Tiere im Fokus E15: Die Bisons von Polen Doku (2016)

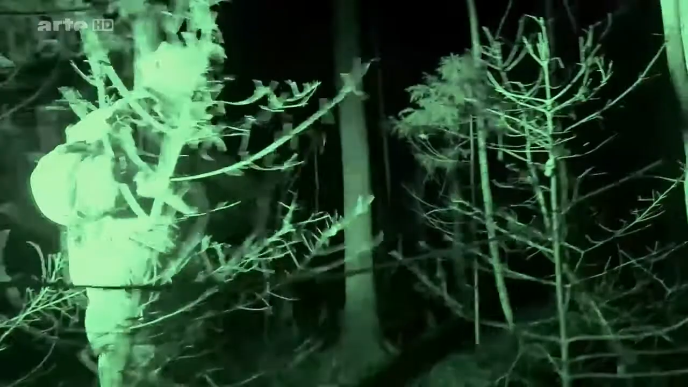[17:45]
Denn selbst mit Infrarot-Fernglas tappe ich im Dunkeln. Du schaust da durch und mit dem Scheinwerfer leuchtest du das an, was du sehen möchtest.
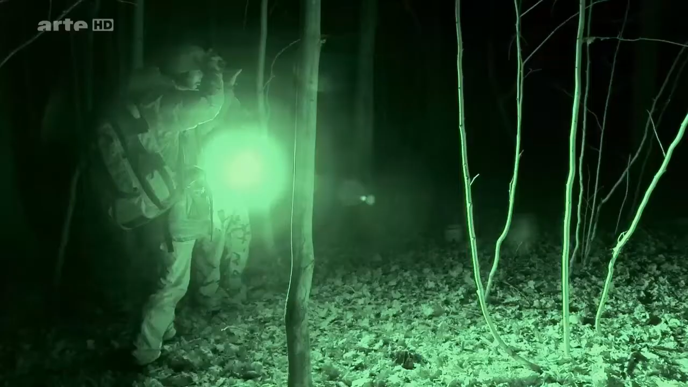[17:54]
In welche Richtung sollen wir gehen? Dort lang. Da lang?
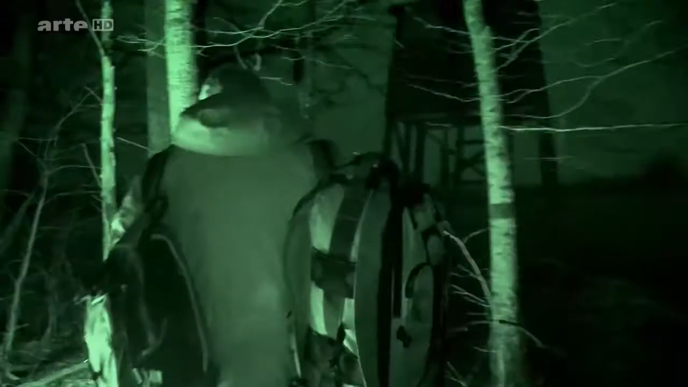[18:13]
Geschafft.
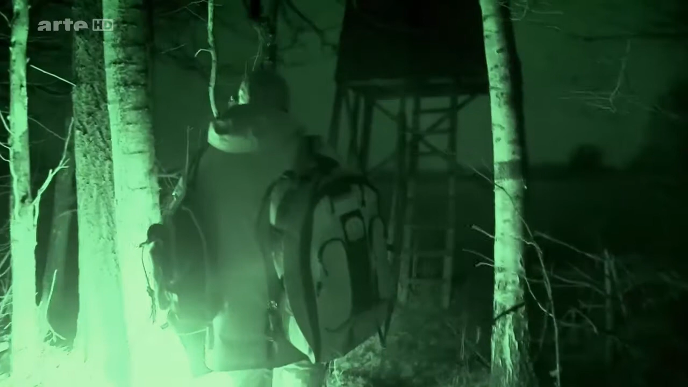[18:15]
Nach einer halben Stunde finden wir endlich den Beobachtungsposten.
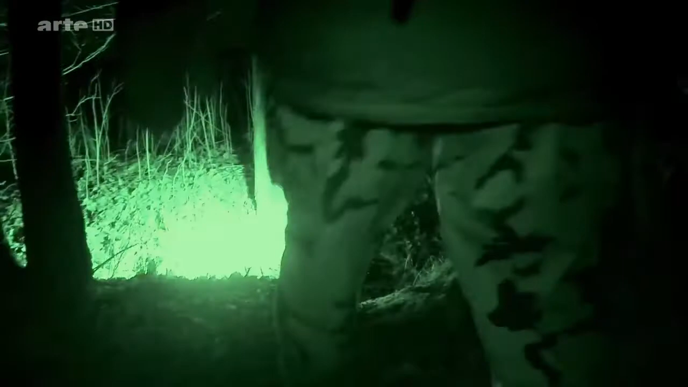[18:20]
Vieslavs Freund zufolge sollen sich hier die Bisons aufhalten.
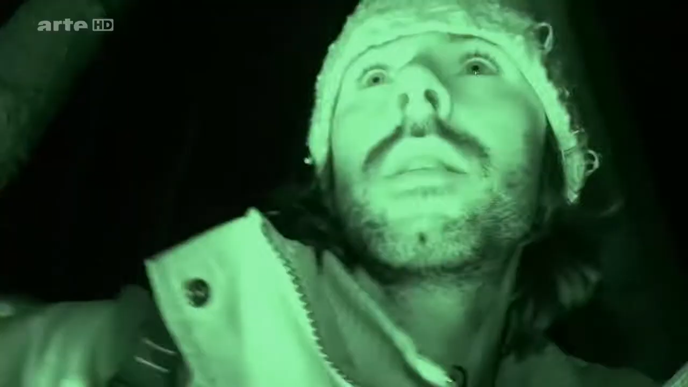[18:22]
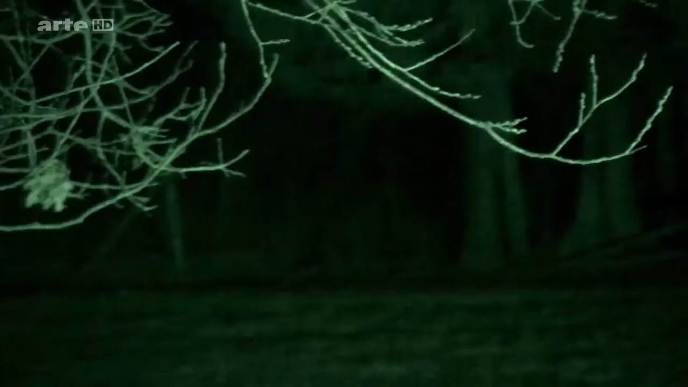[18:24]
Ich schaue, ob da ein Augenpaar zurückschaut.
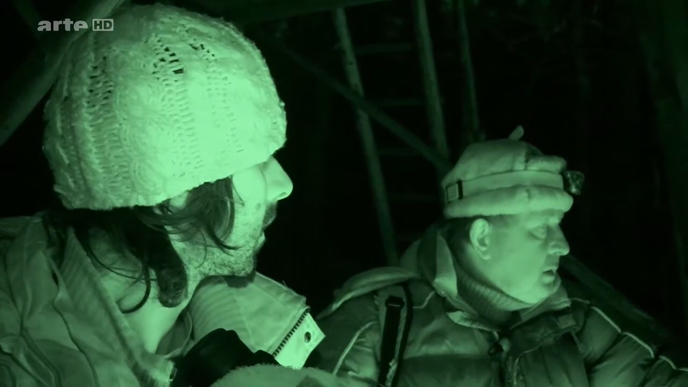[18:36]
Ich habe einen Schnaufer gehört. Einen Schnaufer? Ja. Da war ein...
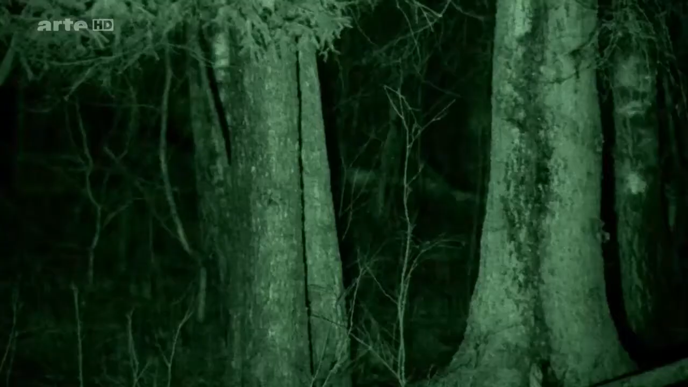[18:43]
Es kam von da hinten. Komm, lass uns ein Stück weiter gehen.
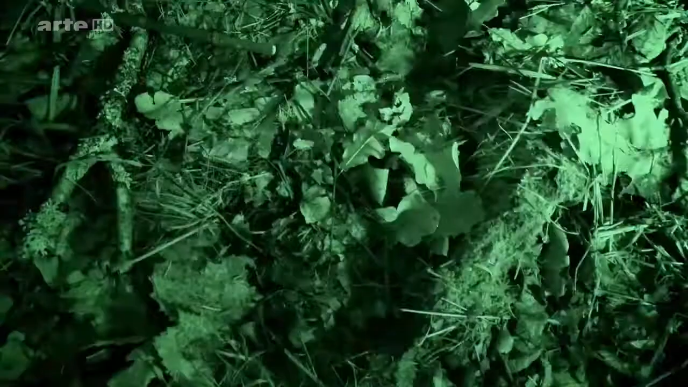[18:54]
Da sind Hufspuren. Sie müssen vor kurzem hier vorbeigekommen sein.
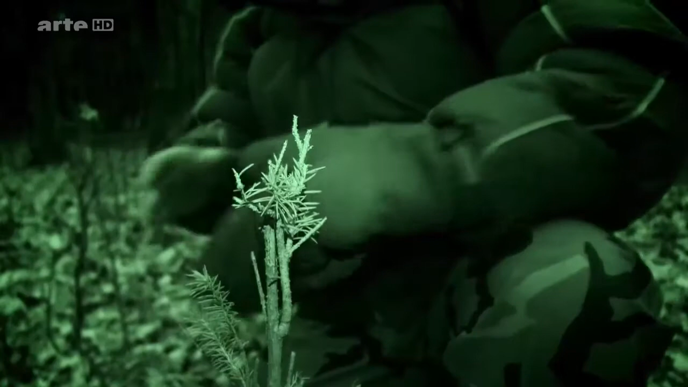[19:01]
Das war ein Bison.
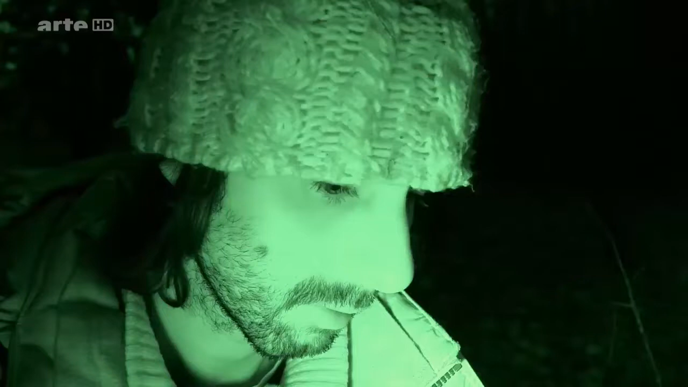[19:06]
Hier sieht man überall Spuren von ihm. Sie nagen die Rinde ab?
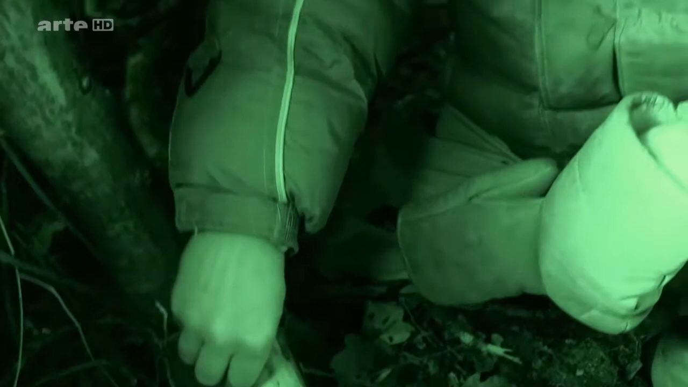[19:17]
Unter der Rinde liegen Mineralsalze. Außerdem können sie so ihre Zähne polieren. D'accord.
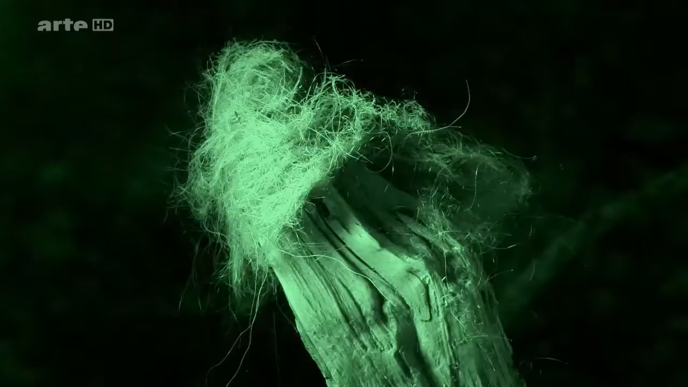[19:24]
Hier siehst du etwas Bisonfell. Er hat sich an dem Baum gerieben. Sind das frische Spuren? Ich denke schon.
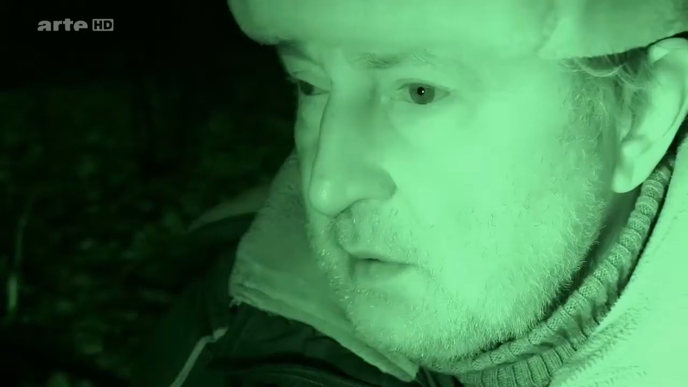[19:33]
Es beweist, dass sie vor kurzem hier waren. Aber offenbar sind sie weitergezogen.